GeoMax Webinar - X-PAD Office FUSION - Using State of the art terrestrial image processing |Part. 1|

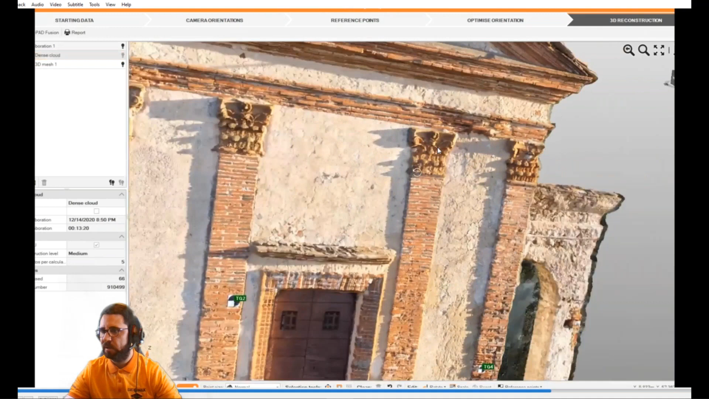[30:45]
and the result will be more accurate compared with the previous mesh
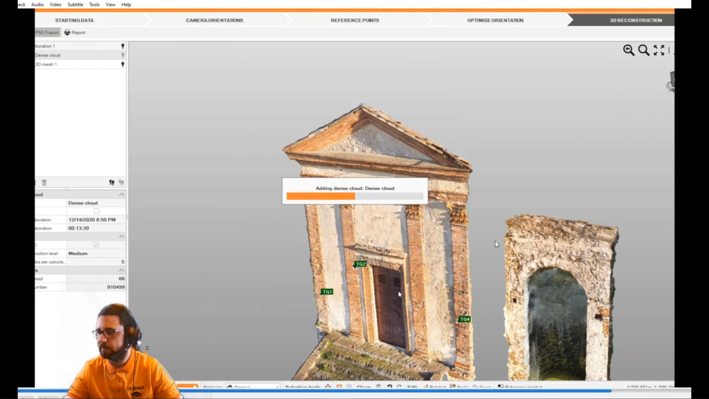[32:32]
and of course the data are overlapped to the topographic
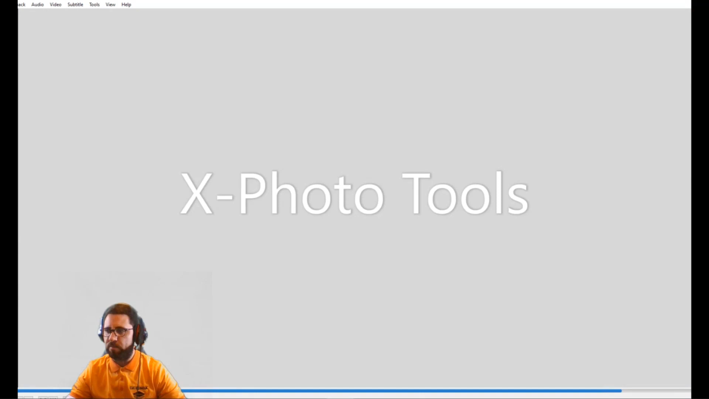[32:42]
point let's see together some tools dedicated to x photos so for an imaging menu we have
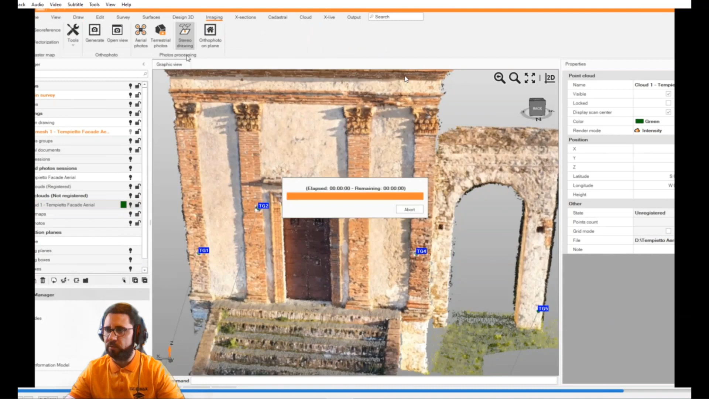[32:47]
also the possibility to use the stereo drawing so it is based on the stereo plotting functionality we can use the all the drawing
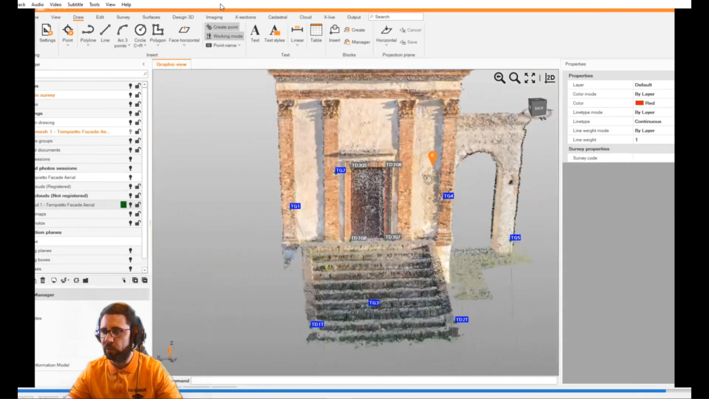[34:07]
but of course we have also the some other properties that we can use some other snap that you can use in that case
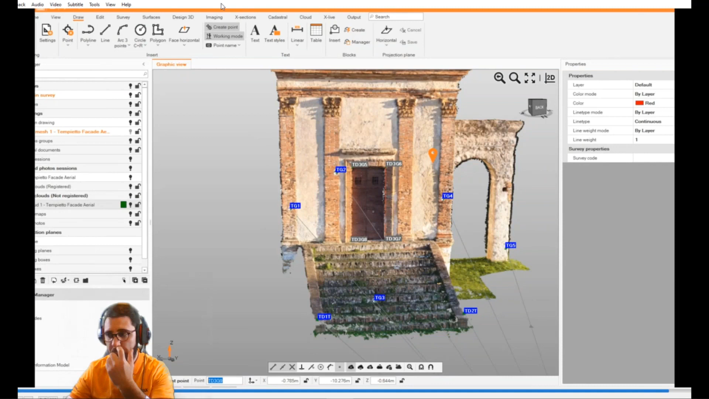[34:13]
we have snap dedicated to the classical snap the object to the surfaces
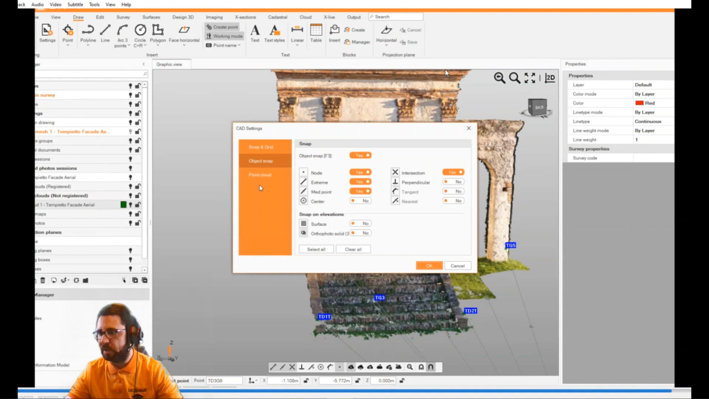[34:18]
but also to the point clouds and indicate we we can use the smart money fear that
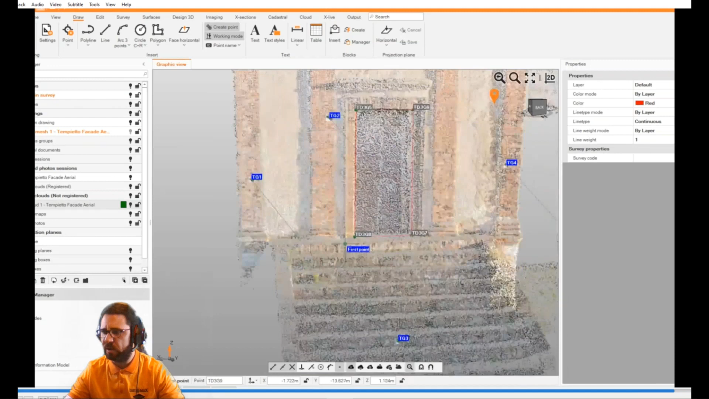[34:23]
is a sort of zoom lens inside the point clouds to better also define the position of the points
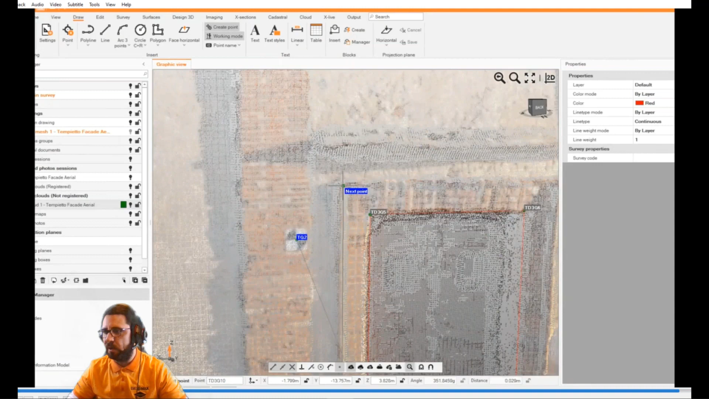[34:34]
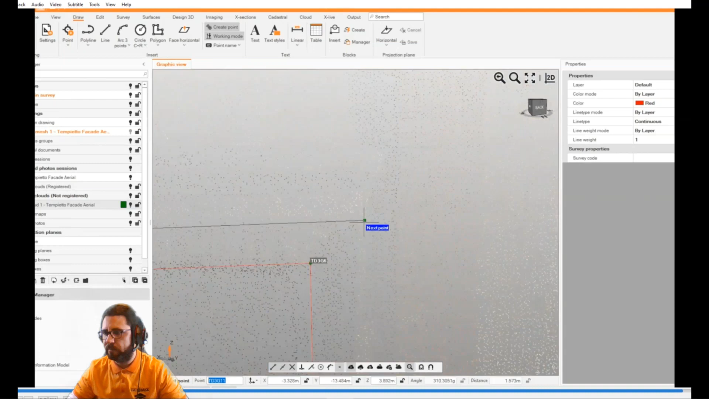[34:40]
of course we can use in case you want to draw in 2d also the projection
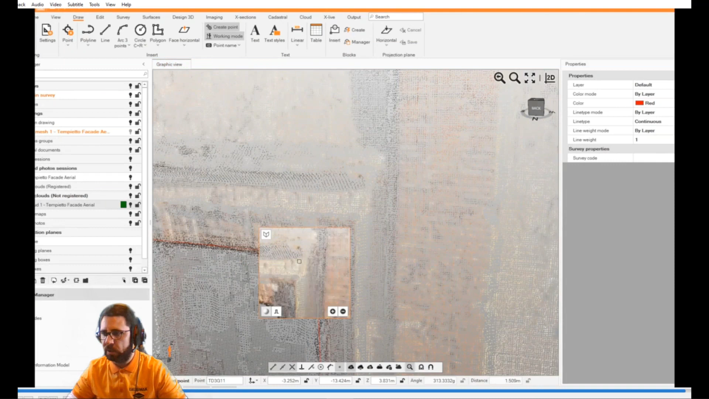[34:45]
plane and all the points and the graphic element will be projected to the
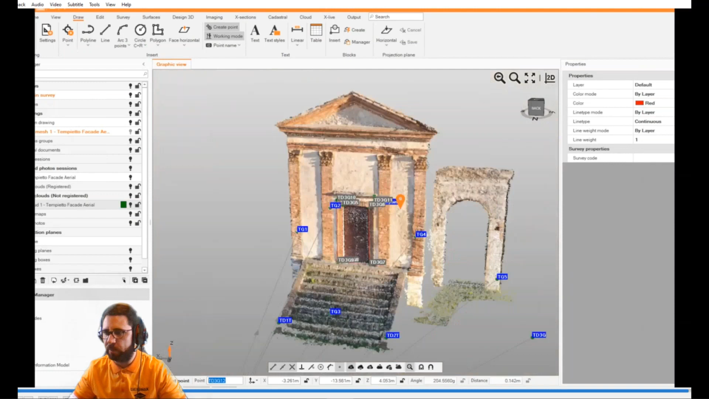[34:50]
horizontal vertical or plane by three points
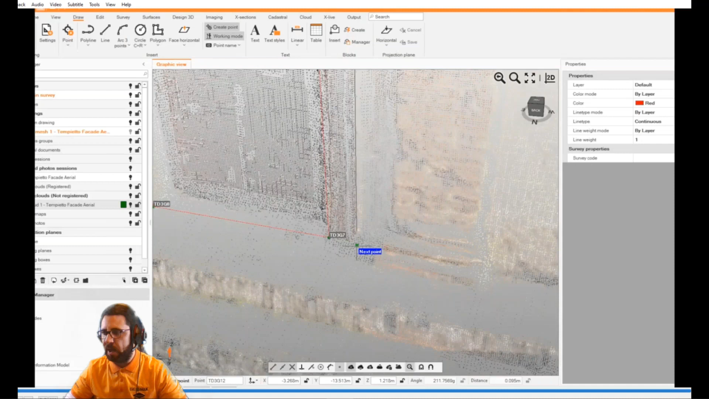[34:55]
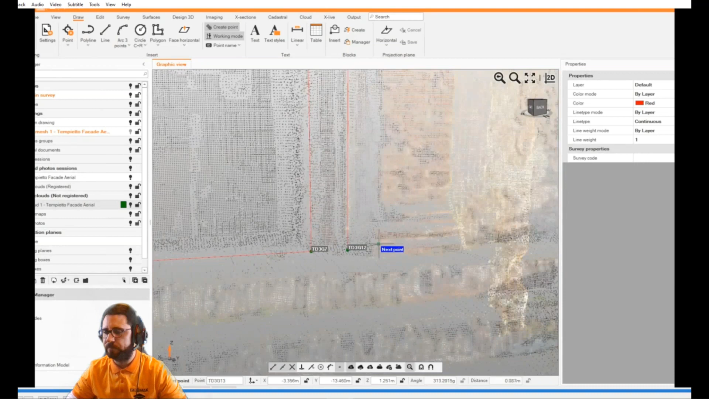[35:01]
okay we already defined the door as you can see it's
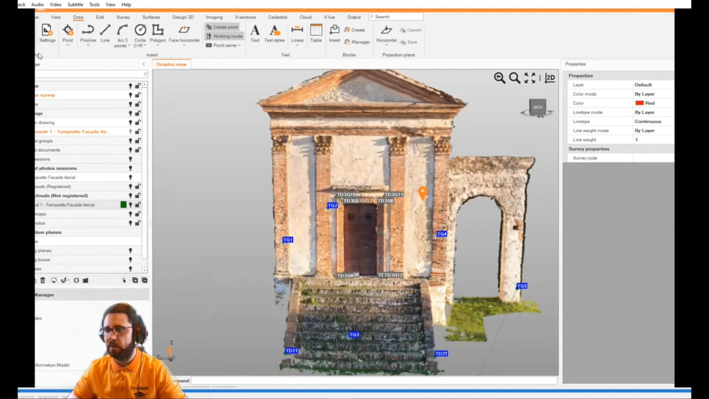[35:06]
quite easy to use this functionality and to draw and to create our